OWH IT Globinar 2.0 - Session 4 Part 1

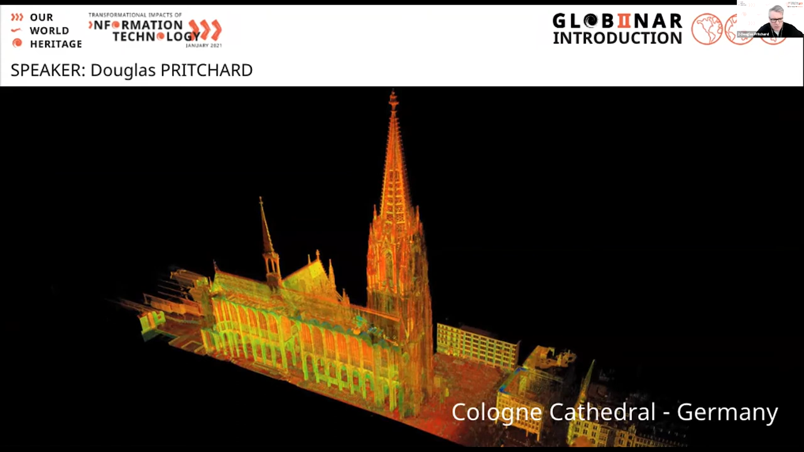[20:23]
um more recently so if we could just this one and the next one if you could just go through that
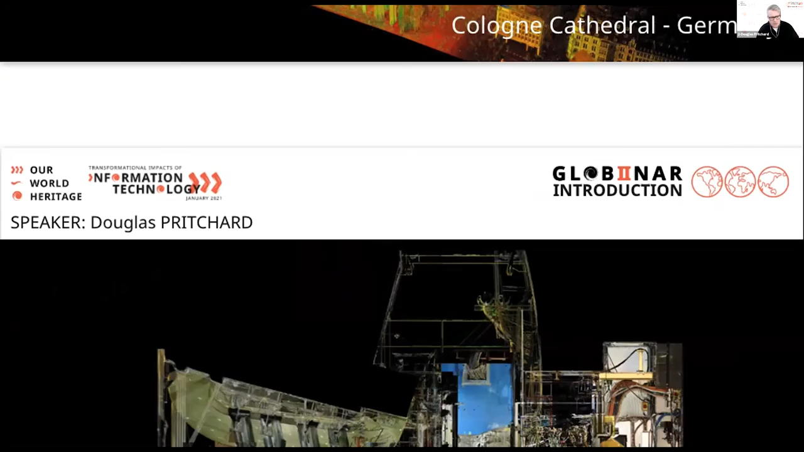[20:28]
so cologne cathedral very complex project cern a recent project uh cern was in the news recently about the the results of one of their experiments and that experiment occurred in the center of that long horizontal rod which is pretty cool um and